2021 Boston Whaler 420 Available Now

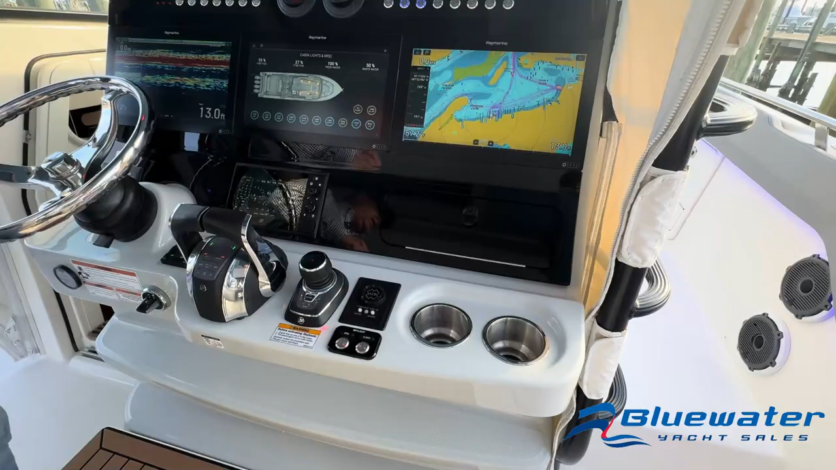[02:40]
We've also got, we've got a FLIR camera and a Seakeeper 6. The Seakeeper screen is right here.